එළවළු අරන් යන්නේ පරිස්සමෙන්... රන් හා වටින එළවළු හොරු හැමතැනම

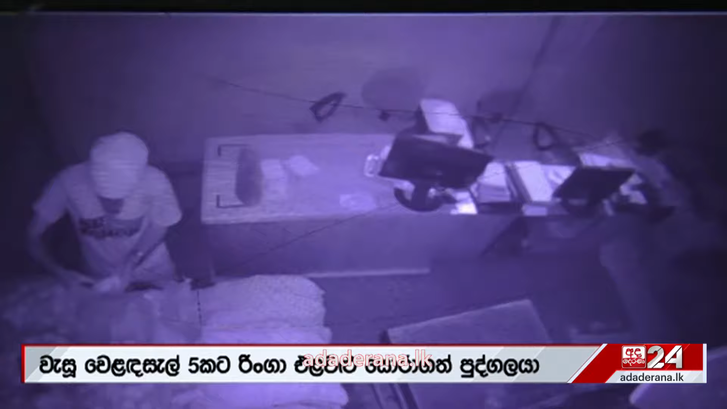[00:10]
ආකාරය CCTV කැමරාවක මෙලෙස සටහන්ව තිබුණා. අද දෙරණ YouTube නාලිකාව YouTube අද දෙරණ දැන්ම subscribe කරන්න.